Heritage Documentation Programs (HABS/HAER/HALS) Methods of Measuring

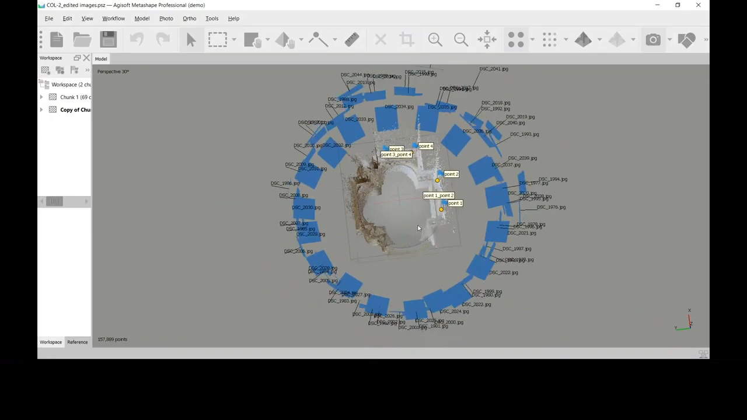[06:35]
You can see here that the all of the images have been input into Metashape.
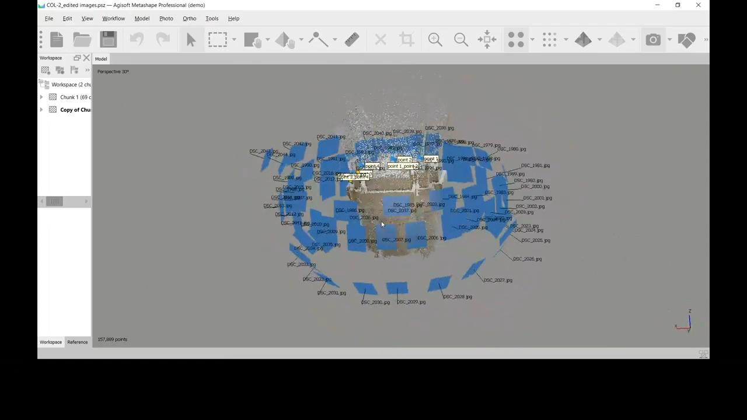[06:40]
As I rotate around you can see all of the blue rectangles which represent where each image was taken from and
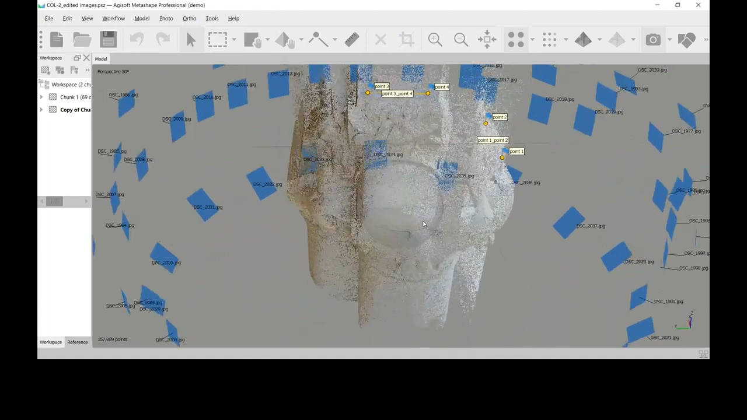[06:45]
if I zoom in a little closer you can see the low res point cloud
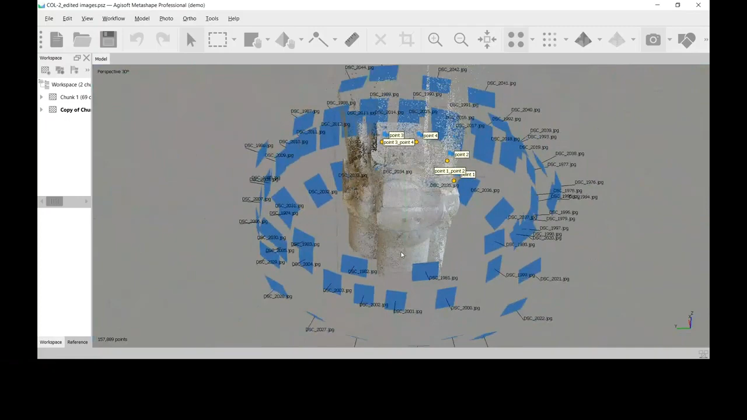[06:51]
that is done after the first processing pass of the software.
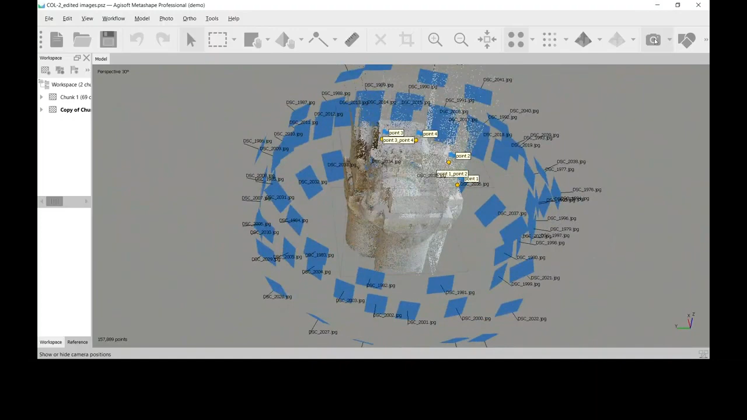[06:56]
I'm going to turn off the cameras now and I'm going to go to
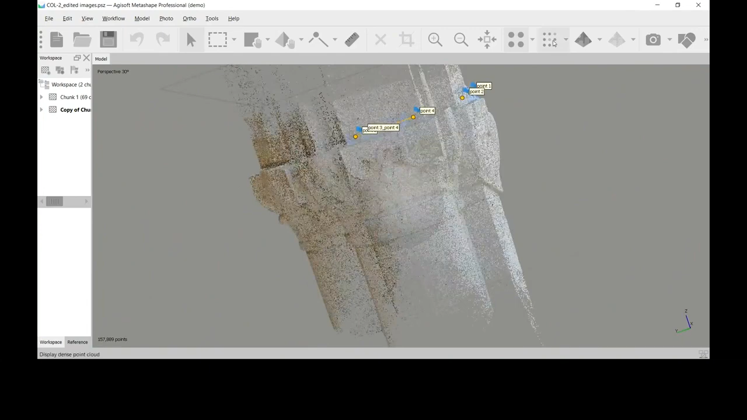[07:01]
the second phase of processing where it creates a high density point cloud.
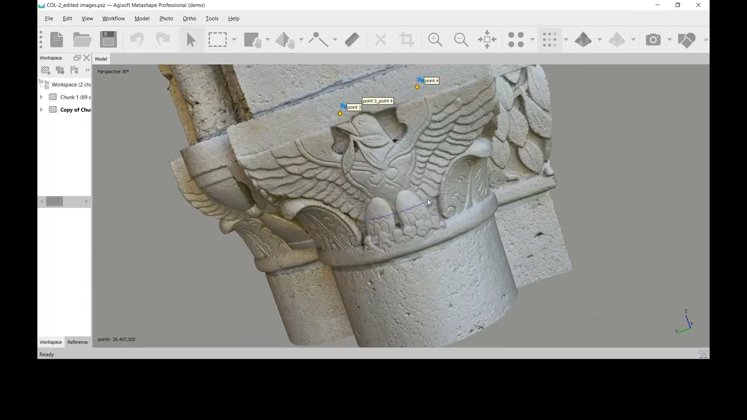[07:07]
So this is still made up of points they're just really really dense so if I zoom in here you can see the
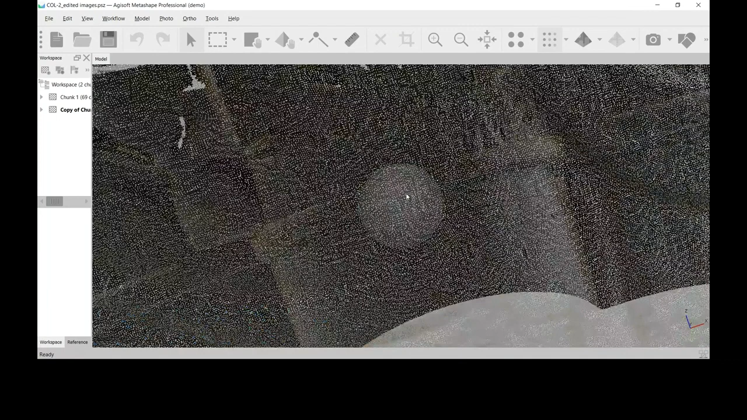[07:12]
individual points and I zoom back out they look more opaque. And then the software creates a mesh in between all of these points and
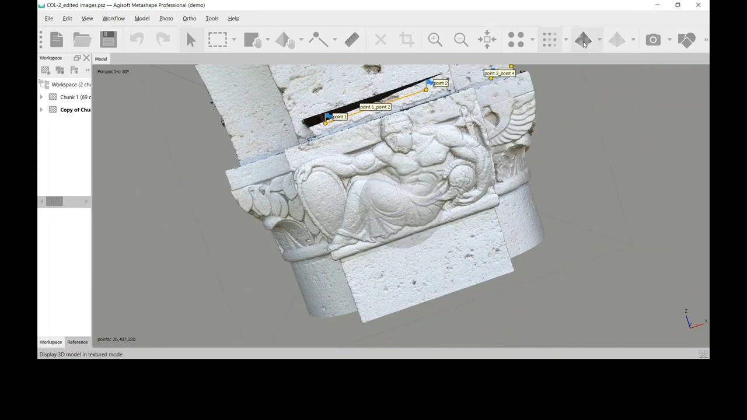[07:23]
attaches texture from the images to that mesh. And that's what you see here is the mesh covered
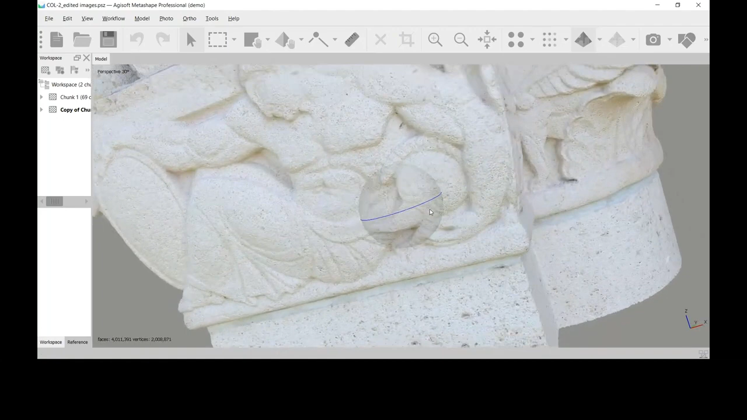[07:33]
with the actual photographic images and you can see how much detail
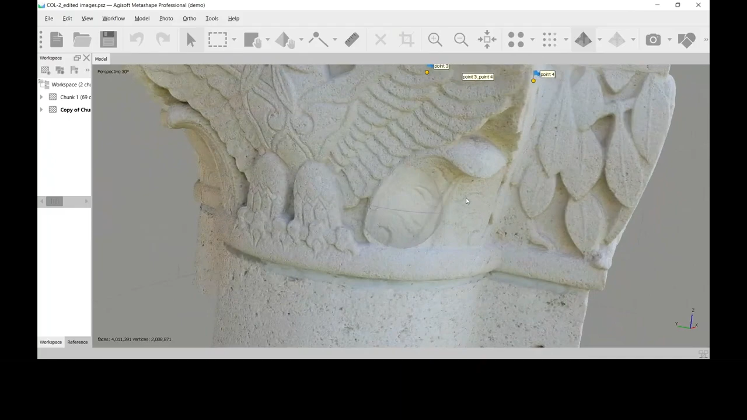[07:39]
is shown in this in this 3D mesh model.
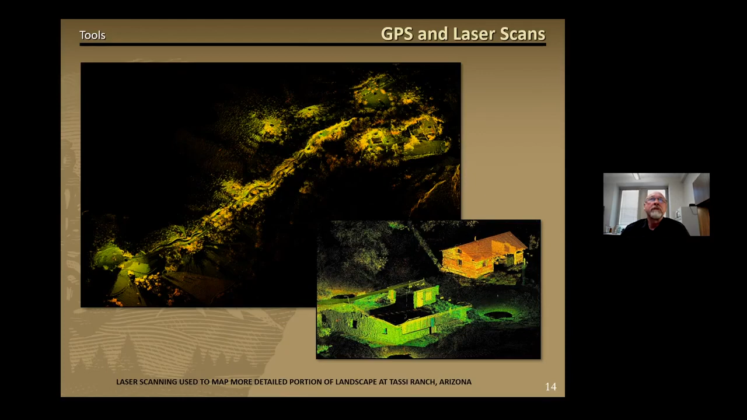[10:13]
its winding ditch to the reservoir, and the ranch house and barn. And these are all accurately placed within the larger landscape that are captured with the GPS unit. This site plan drawn in the upper left image includes the entire set with all the combined features from the laser scan data and the GPS measurements.
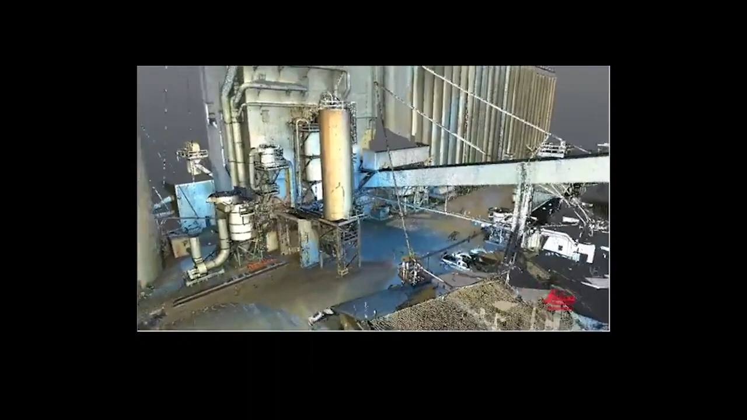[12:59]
So, while I still think this technology is like magic, terrestrial laser scanning can also have unwanted issues with range and reflectivity. Glass and mirrors can cause false returns as seen in this image with the data in orange being
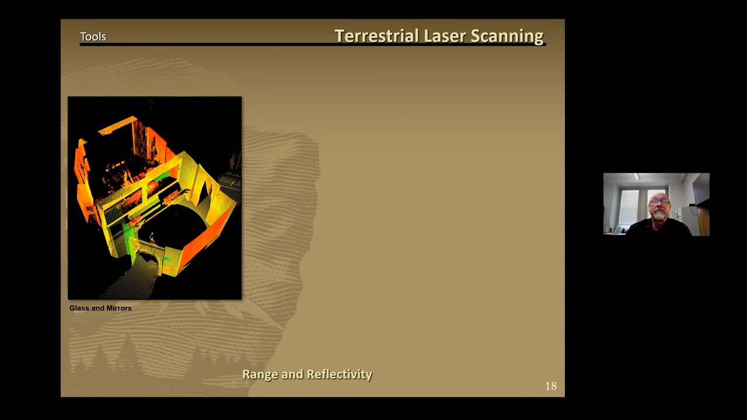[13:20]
reflected duplicate of the real data shown in the yellows. Scanning at 300 meter range can give you minimal returns compared to scanning at a 50 meter range, as you can see in these two images comparing details of the same subject scanned at different ranges.